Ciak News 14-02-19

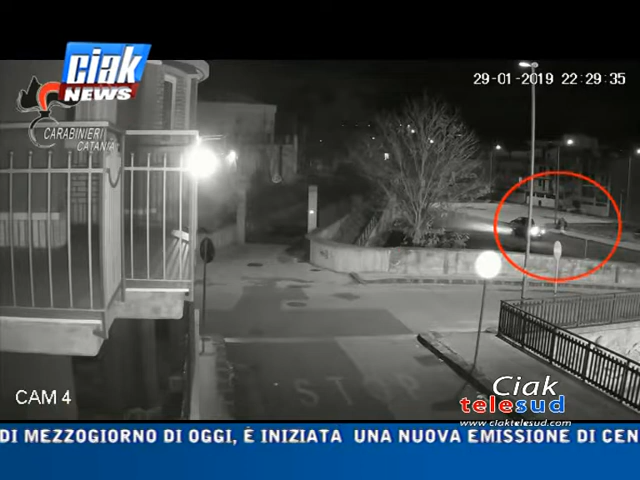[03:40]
Il resto lo raccontano le immagini del sistema di videosorveglianza di un'abitazione della zona. Nel video si vede l'arrivo di una vettura, il 21enne si avvicina per dialogare con le persone al suo interno e proprio in quel momento in piazza arrivano anche una Fiat Idea con a bordo il fratello, il papà e il cognato di Venero Nicolosi e un Alfa Romeo 147 con alla guida l'uomo.
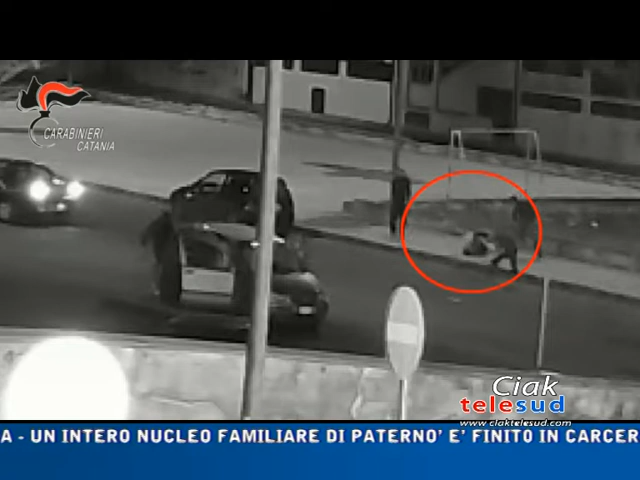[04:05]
L'Alfa Romeo punta al giovane e lo travolge in pieno, lasciandolo esanime sul marciapiede. Mentre l'Alfa 147 si allontana per fermarsi, poi davanti l'ingresso secondario di casa Coniglio, i parenti di Venero Nicolosi scendono dalla Fiat Idea e iniziano a litigare con gli amici del 21enne con lui in piazza mentre il ragazzo era ancora in terra esanime. A questo punto Venero Nicolosi scende dall'Alfa Romeo e si dirige verso i familiari.
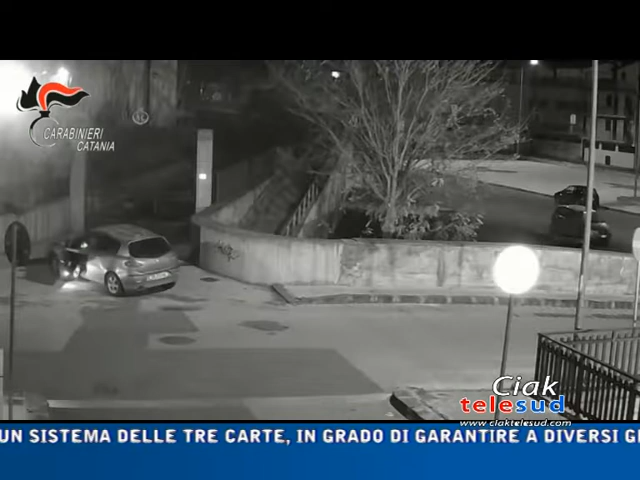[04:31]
È in quel momento che appare anche la fidanzata del giovane, seduta sul sedile posteriore della vettura. Passano pochi secondi, gli aggressori salgono sulle rispettive auto e vanno via.